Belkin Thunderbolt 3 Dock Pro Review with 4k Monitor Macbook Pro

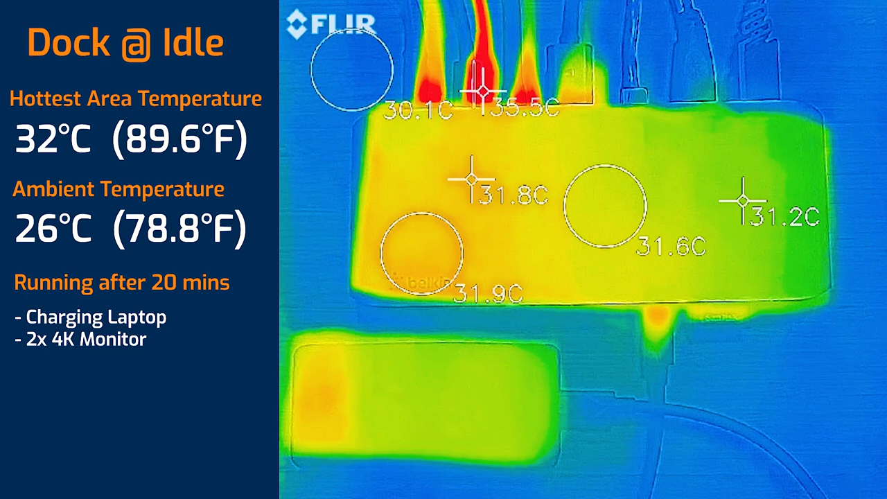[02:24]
dock it was on idle but it was charged in the computer and it was connected to two monitors and the maximum temperature on the dock was 32 degrees celsius and then i'll put the dock on load so i had two 4k monitors connected as well as the thunderbolt 3 hard drive read and writing as well as a traditional hard drive read and writing as well and the sd card read and writing as well and also had the network plugged in as well and that was going off and it was also charging the laptop and the maximum temperature on the dock was 37.5 degrees
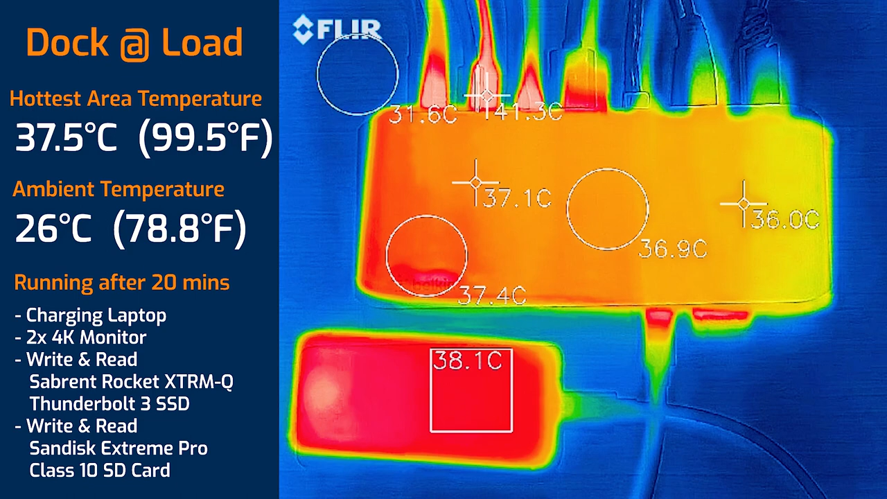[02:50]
celsius so that's doing really well that's just barely warm so this is quite a cool dock i plugged in a few different storage